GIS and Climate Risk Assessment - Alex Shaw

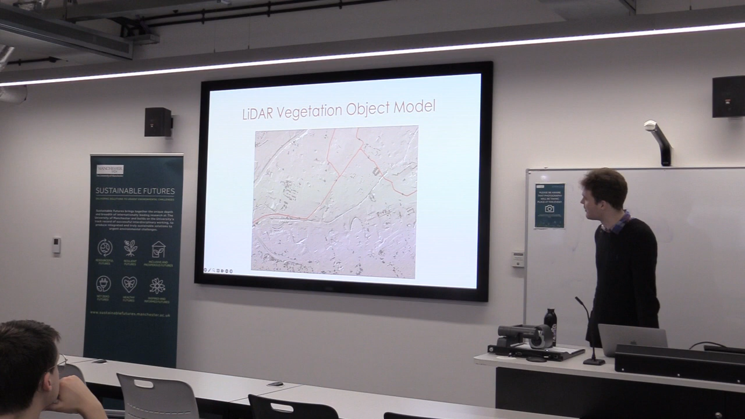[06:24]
As you can see, when it comes to Manchester City Centre, there's not a whole lot at all.